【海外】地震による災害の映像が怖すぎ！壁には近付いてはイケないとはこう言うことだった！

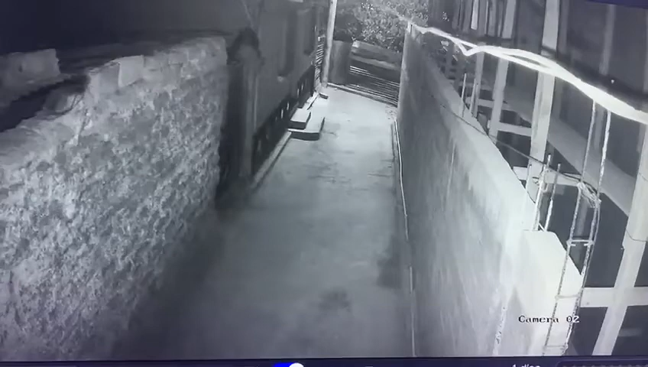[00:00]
Sí, le cayó todo volvado, todo volvado a esta barbita. La que usted ha visto en su caro. Mira cómo ha explotado. Él abrió la puerta, venía aquí con nosotros.
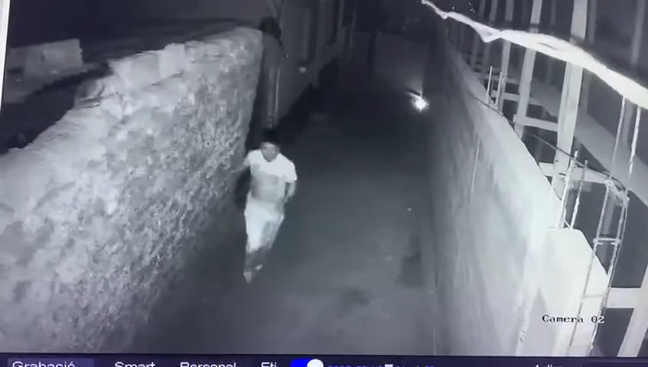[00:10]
Ah, sí, le cayó. Sí, le cayó. Le cayó. Ay, movió la pared, Alex. La pared exacta, movió la pared.